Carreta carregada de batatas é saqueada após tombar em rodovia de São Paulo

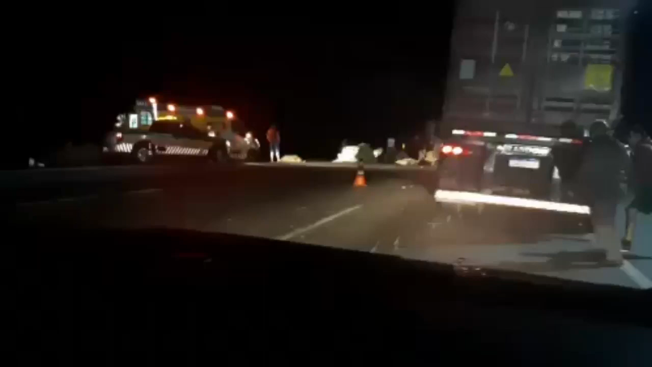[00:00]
Ah, se foi uma carga de batata. Ah, ladrão usado a roubar. Cadê o carro? Ligou o carro.